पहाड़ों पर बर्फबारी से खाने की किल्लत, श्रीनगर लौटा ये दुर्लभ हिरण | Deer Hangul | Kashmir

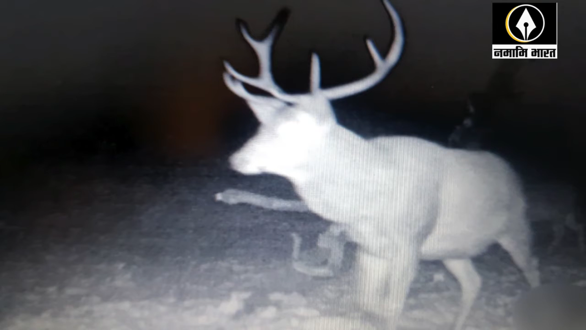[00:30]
से हंगुल नीचे उतर कर नेशनल पार्क में आ गए पार्क में लगे कैमरे में ये जीव रात के समय नजर आ गए अब जम्मो कश्मीर का वनविभाग इनके